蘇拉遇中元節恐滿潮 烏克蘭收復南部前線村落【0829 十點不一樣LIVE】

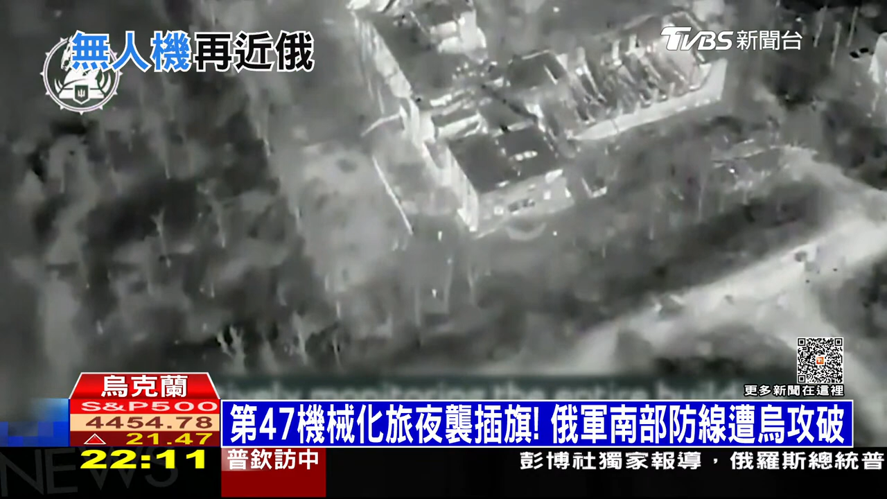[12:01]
拍下這段經典的摸黑插旗片